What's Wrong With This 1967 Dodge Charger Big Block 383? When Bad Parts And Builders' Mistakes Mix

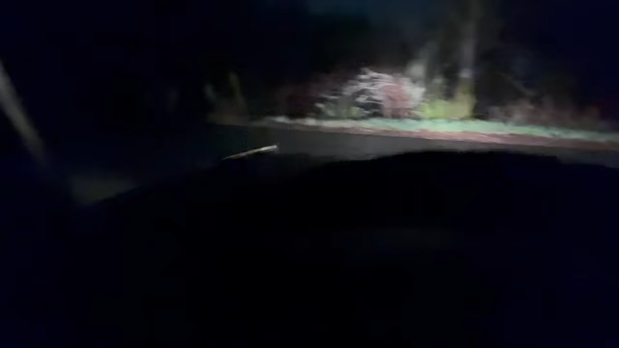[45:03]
This thing would definitely benefit from headlight relays. I put those on my 66 and it had the best headlights of anything in the fleet. Seriously.
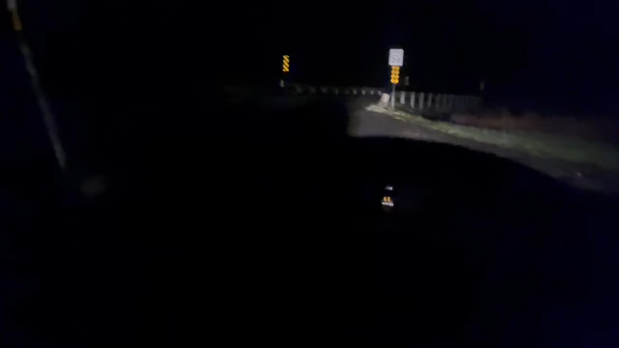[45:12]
These cars are just the coolest. The full width tail light, the fastback roof you can't see in the dark.